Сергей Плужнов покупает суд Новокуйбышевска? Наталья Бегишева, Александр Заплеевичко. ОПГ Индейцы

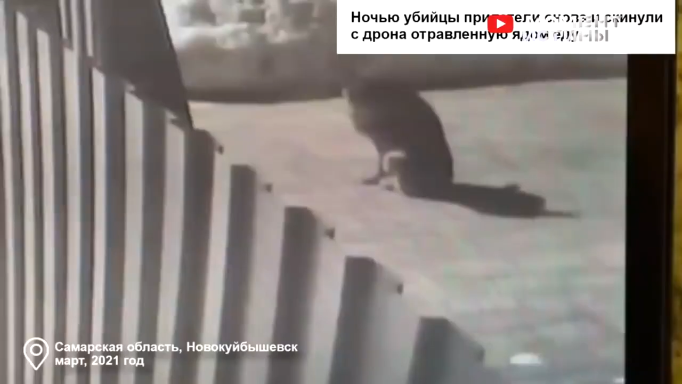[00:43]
Сейчас вы видите видеозапись с камеры, как с помощью дрона были отравлены домашние собаки одного из свидетелей. Это как предупреждение, чтобы вдруг не сказал ничего о Плужнове в суде.